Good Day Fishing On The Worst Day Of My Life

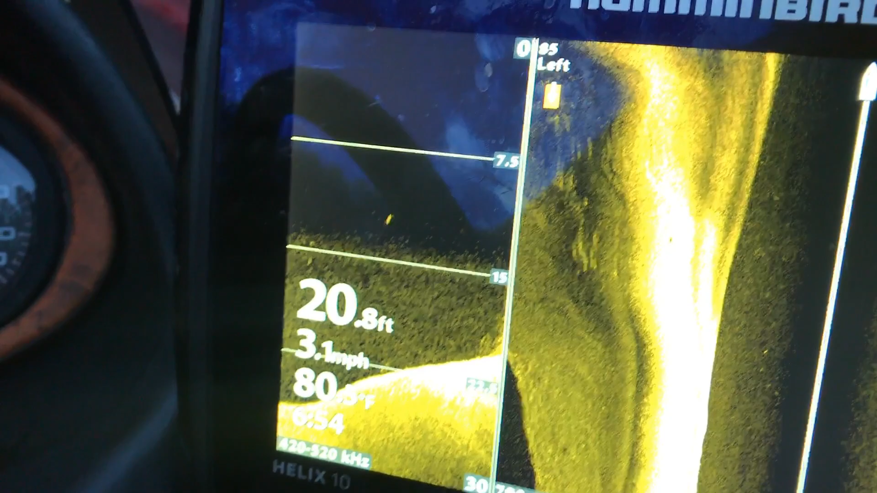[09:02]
On screen: depth 20.8 ft, speed 3.1 mph
and we have had some fish all the way back here in the ditch right there's some you know a couple
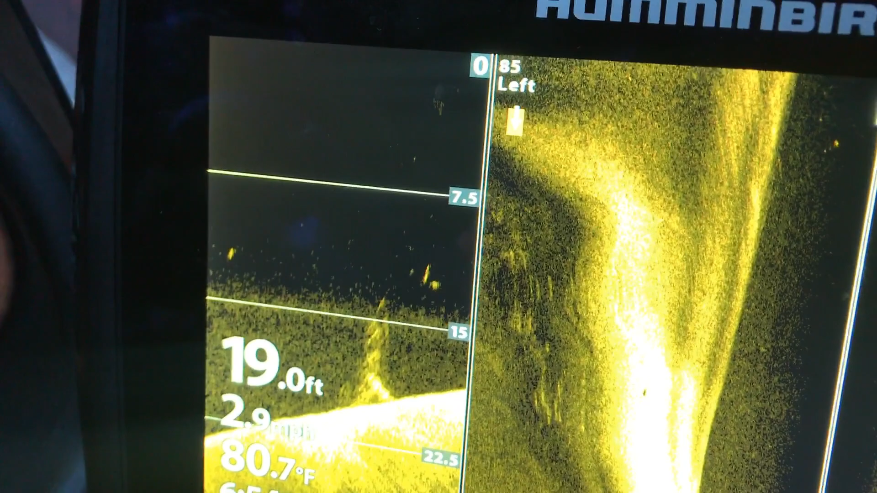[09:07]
On screen: depth 19.0 ft, water 80.7°F
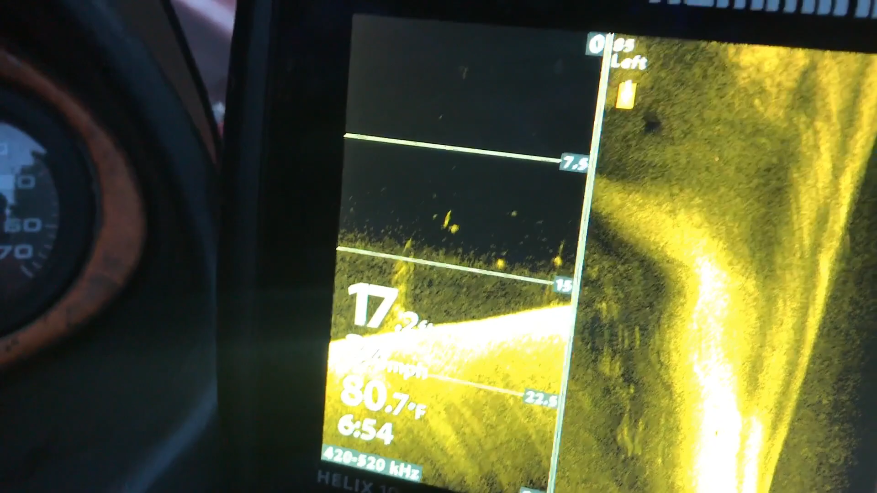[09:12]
On screen: water 80.7°F
they're just kind of hovering right back here in the back and to be perfectly honest with you guys you know there's some wood back
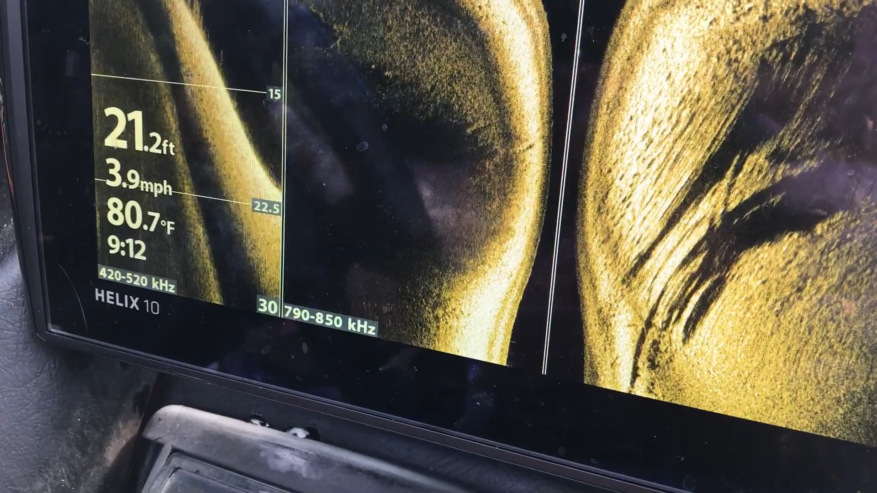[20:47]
On screen: depth 21.2 ft, water 80.7°F, speed 3.9 mph
May have missed those fish right there.
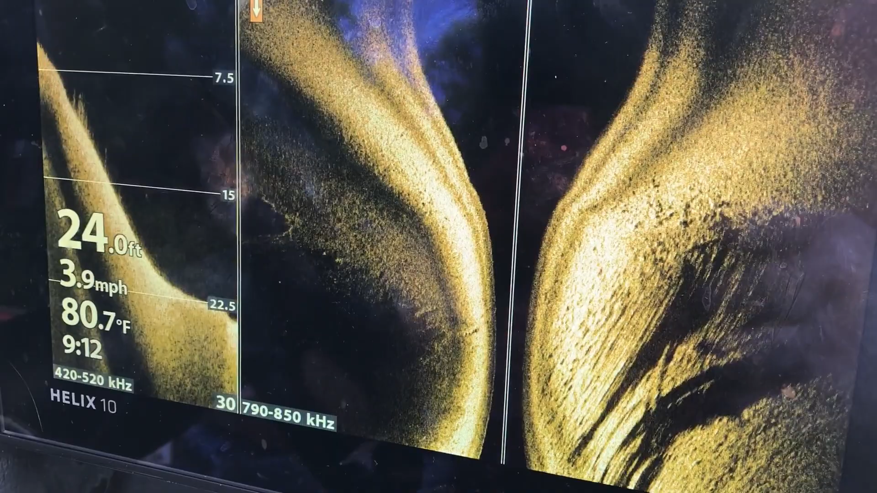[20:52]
On screen: depth 24.0 ft, water 80.7°F, speed 3.9 mph
Yeah, they're over to this side. Right there. You can see them.
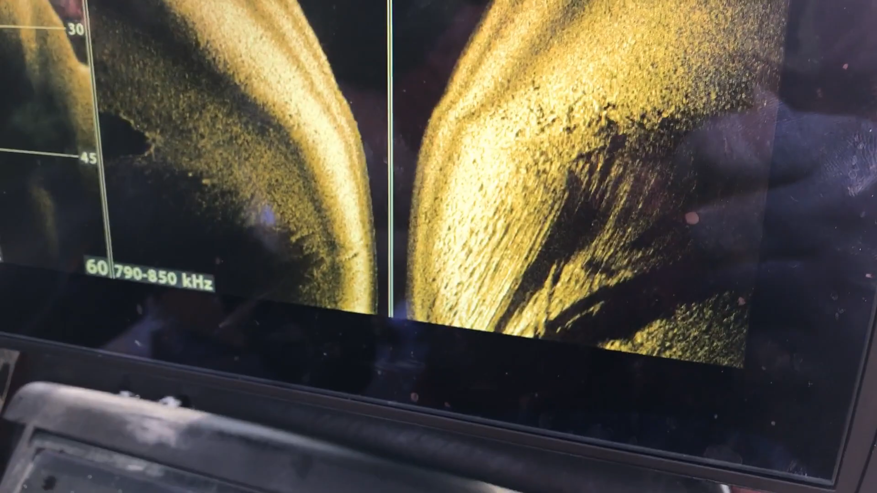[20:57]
There's some hanging off right there.
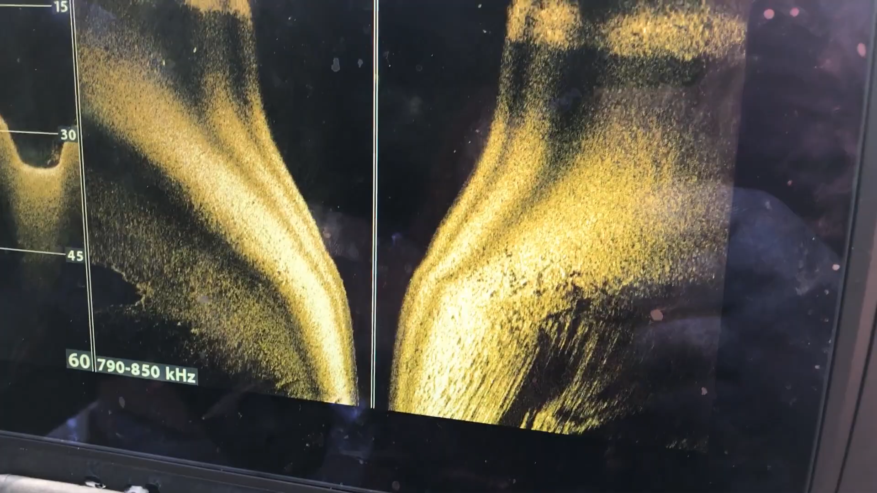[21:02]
Some in the creek channel right there. If you see those little dots.
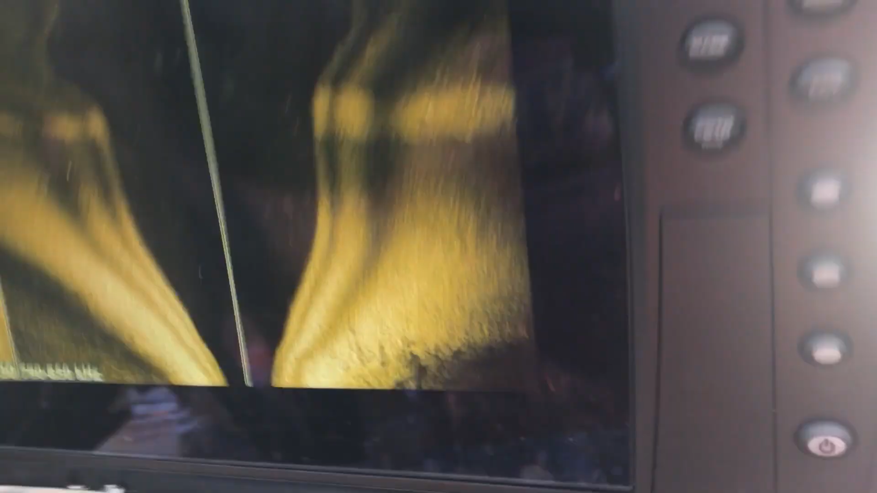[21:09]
They're just kind of all scattered out up here.
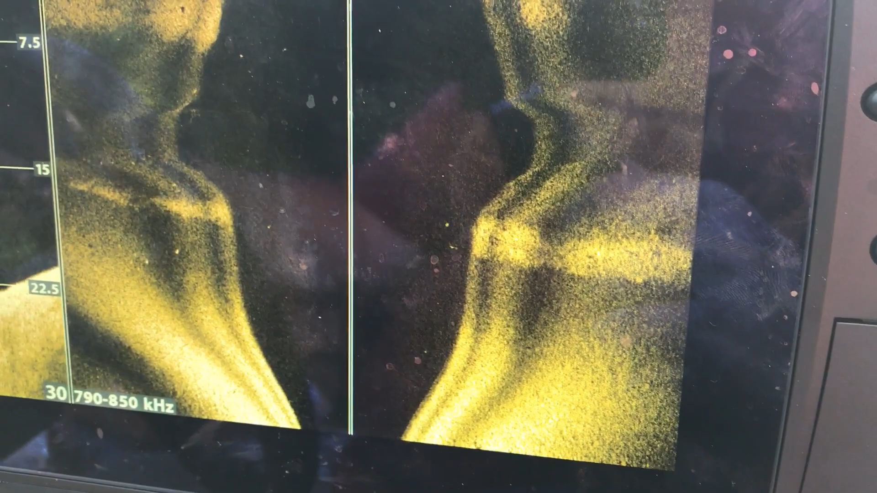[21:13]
We're going to back off. I kind of got the angles down on this spot.
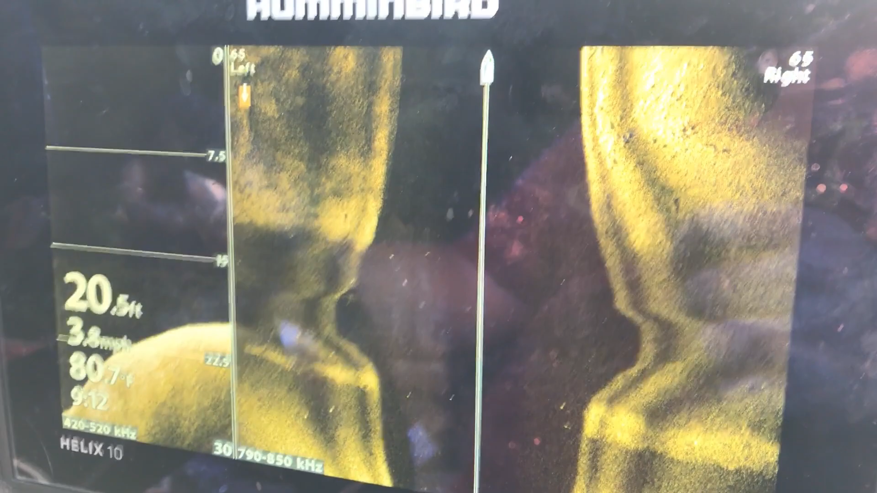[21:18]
On screen: depth 20.5 ft, speed 3.8 mph
But again, that's your creek channel. You know, it's crossing us.
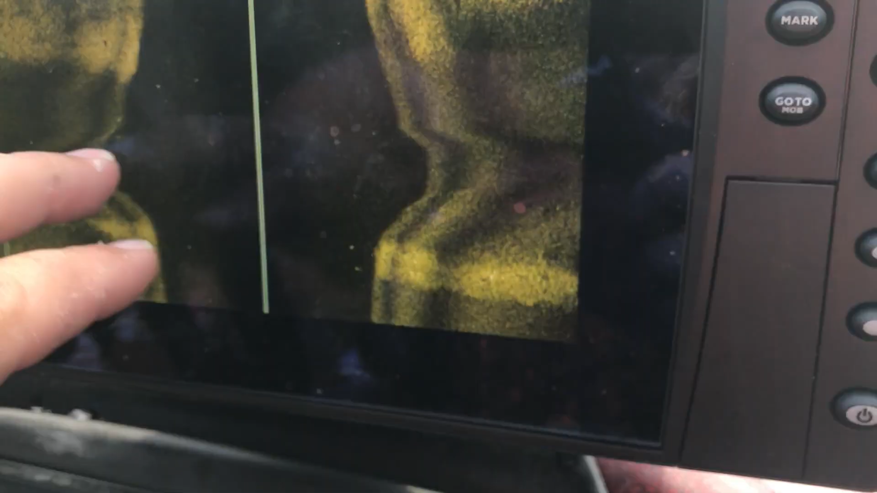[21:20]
And you've got all kinds of fish.
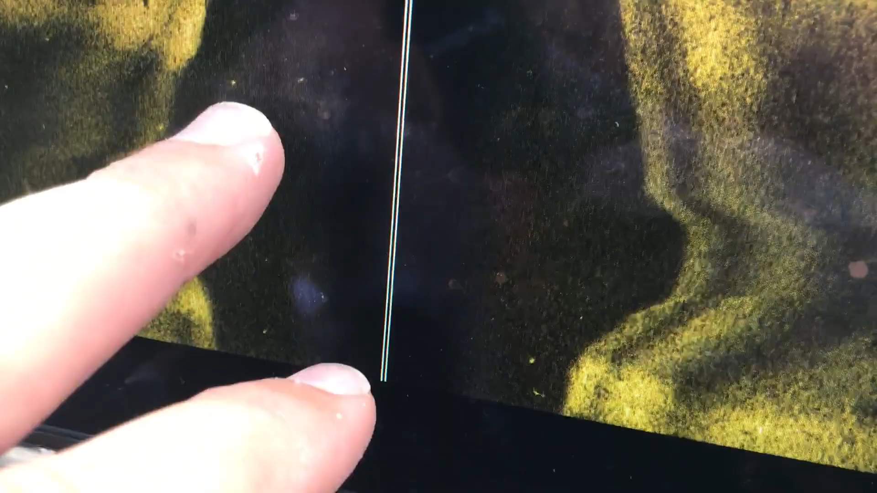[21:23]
All these little white bright spots are all fish that are hanging off in there.